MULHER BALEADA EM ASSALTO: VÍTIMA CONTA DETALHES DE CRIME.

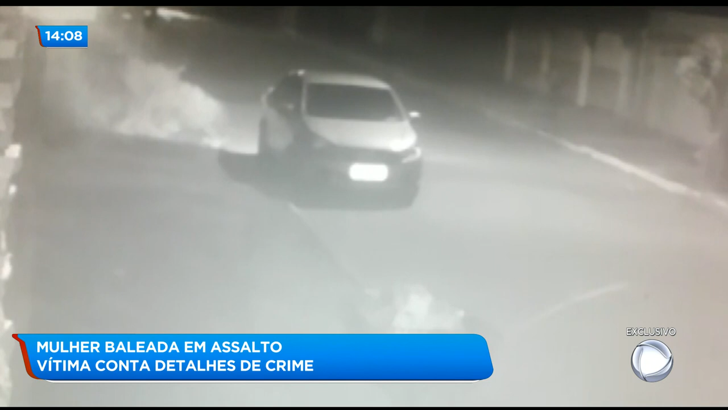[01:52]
Um comparsa ficou no veículo, enquanto o casal desceu do carro. O carro deixa o local e o casal de criminosos caminha pela rua, como se os dois fossem namorados. O casal voltou aqui para casa para que o marido dela pudesse pegar a carteira.
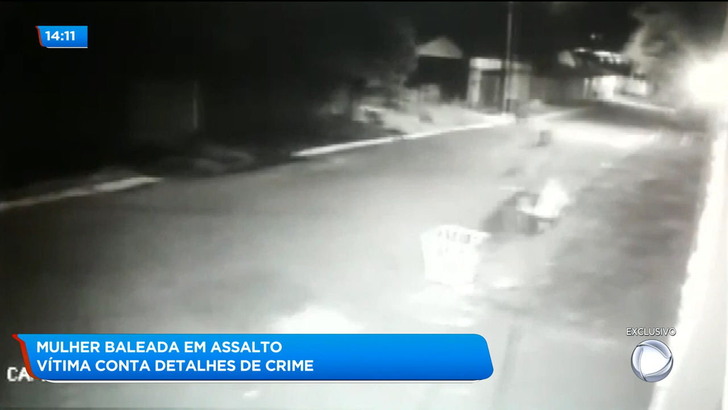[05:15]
Esse outro vídeo mostra que depois de atirar na vítima, o casal corre pela rua para se encontrar com o comparsa que estava no carro. Só porque no momento o carro não estava, deve que estava numa esquina qualquer aí, escondida, esperando, né? Agora, a nossa amiga aqui, que infelizmente foi vítima dessa violência,